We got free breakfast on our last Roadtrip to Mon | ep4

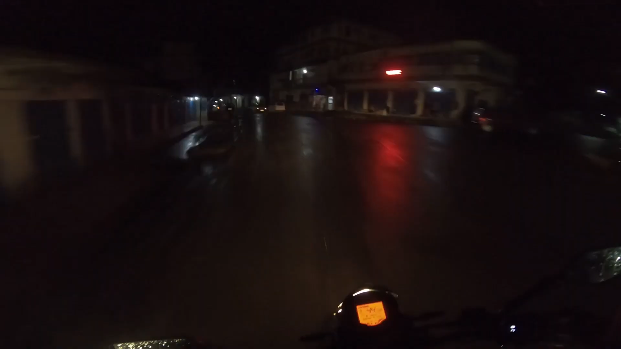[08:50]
It's already 7:40 and we are finally here in Chuchuimlang.